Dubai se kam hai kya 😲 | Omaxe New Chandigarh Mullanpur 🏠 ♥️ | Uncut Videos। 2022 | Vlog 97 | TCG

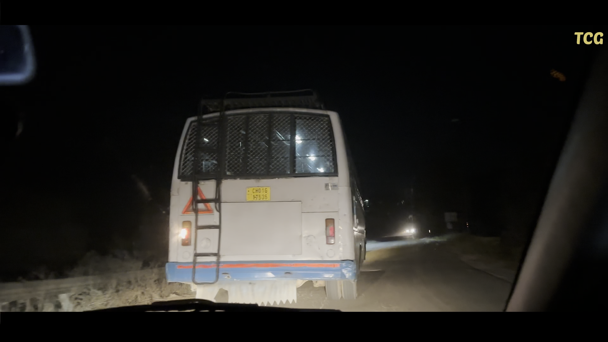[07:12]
दो निम्बू तो मैं कम से समयना अब जिस तरह मेरे सामने चंडीगड की बस जा रही है यह कहीं नालागड से आई होगी और जहां से भी आई होगी मिन्स